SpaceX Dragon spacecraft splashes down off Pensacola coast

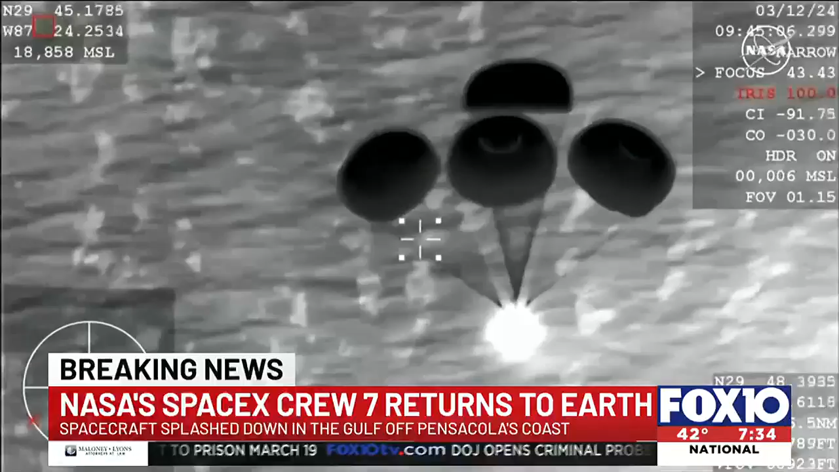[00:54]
Over the course of an hour, the capsule went from 17,500 miles per hour in orbit and plunged through the atmosphere to bleed off speed. It came to a gentle splashdown in the Gulf of Mexico under a canopy of parachutes off the coast, capping six months aboard the International Space Station. The crew on the science and research mission conducted more than 200 experiments.
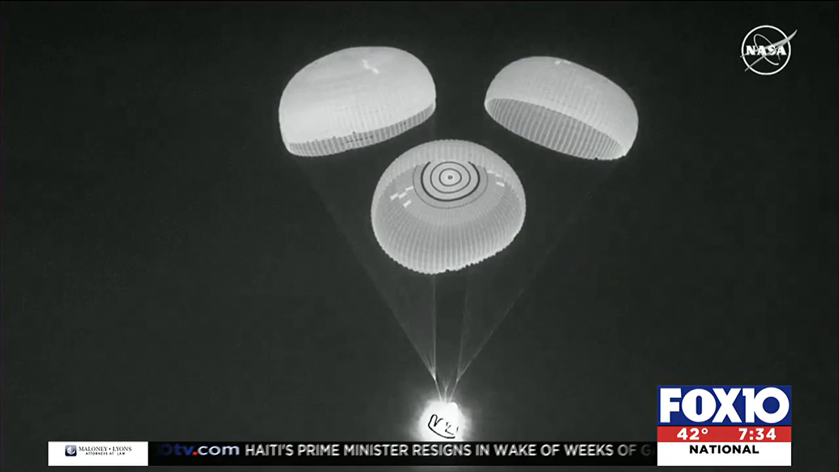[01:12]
According to NASA, these included studying blood samples that, for the first time, allowed researchers to monitor the impact of spaceflight on immune function during the flight. Previously, this could only be studied before and after a mission.
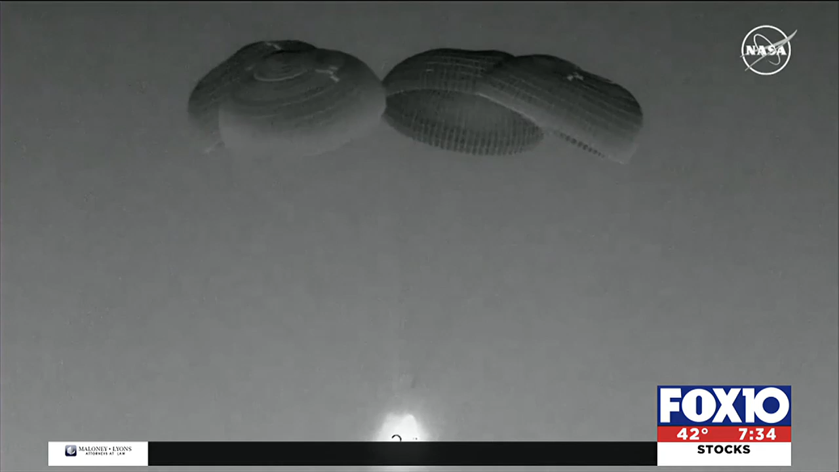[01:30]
The crew also spent time testing special membranes designed to eliminate contaminants from wastewater. As NASA and other plans to send humans deeper into space,
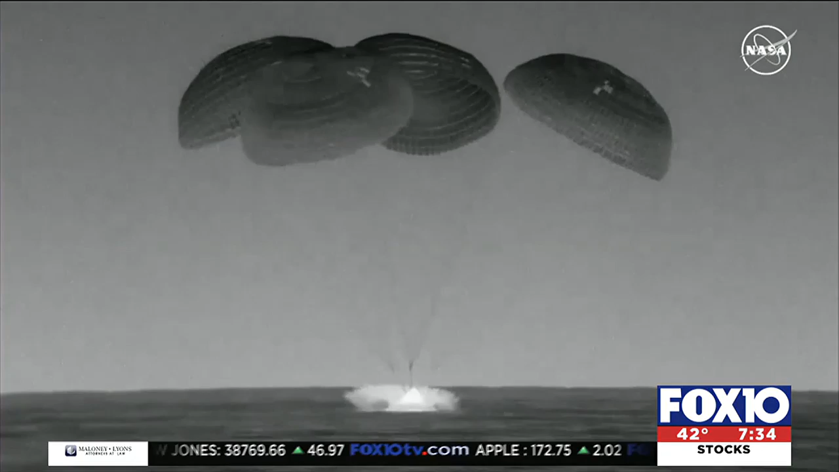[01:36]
having a way to filter and reuse water is critical to the success of long-range missions.